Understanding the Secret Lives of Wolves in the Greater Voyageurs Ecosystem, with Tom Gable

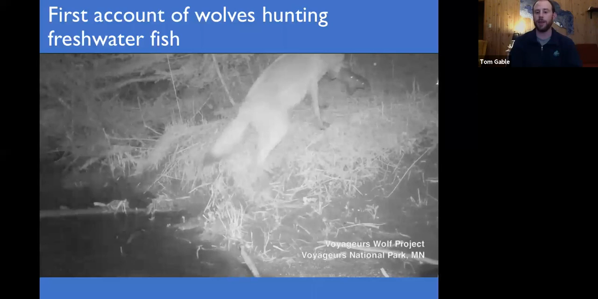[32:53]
And it appears one of the ways that these wolves really figured out how to hunt and catch these fish is by listening to the fish breaking the surface. And so when you watch the video, or at least I've watched it multiple times, you can actually, every time there's a little ripple in the water, that's when the wolves start heading back towards the creek.